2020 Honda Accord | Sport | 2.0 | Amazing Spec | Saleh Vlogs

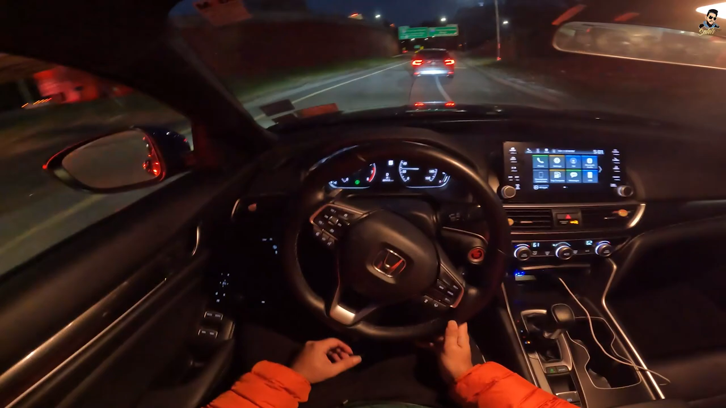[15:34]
Oh my god. As you can see. I took the exit. And the road is empty.
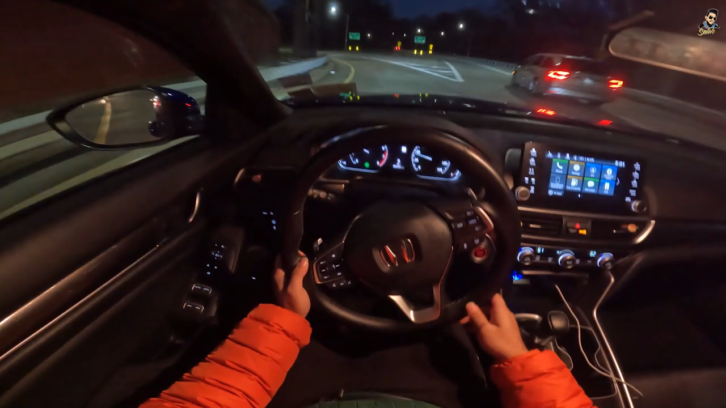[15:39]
So guys. I'm just going to put the car into sport.